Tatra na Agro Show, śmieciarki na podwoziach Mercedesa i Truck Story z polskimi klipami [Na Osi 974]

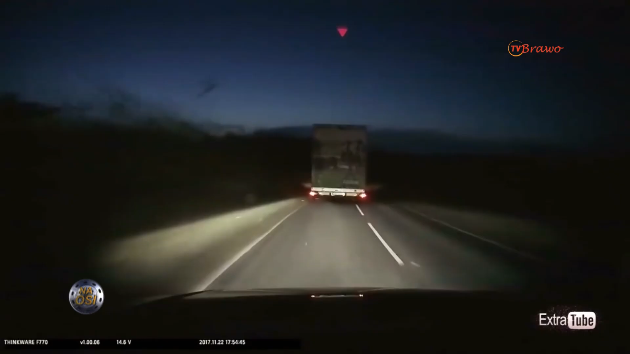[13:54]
Na szczęście cuda się zdarzają, czego przykładem jest ta właśnie sytuacja. Przyczepa niemal frunie nad pojazdami jadącymi sprzeciwka.